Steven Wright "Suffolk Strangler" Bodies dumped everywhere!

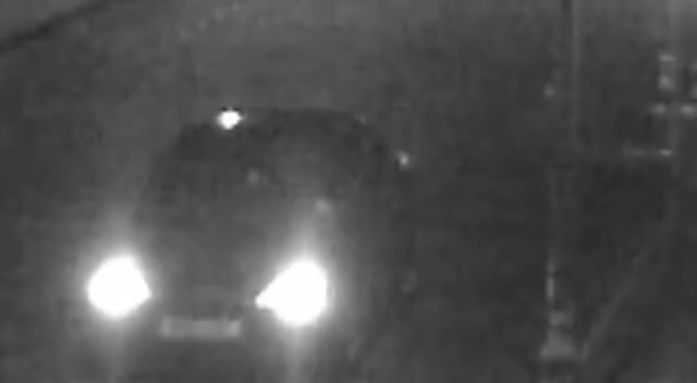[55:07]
appeared to be something hanging from the area of the interior mirror.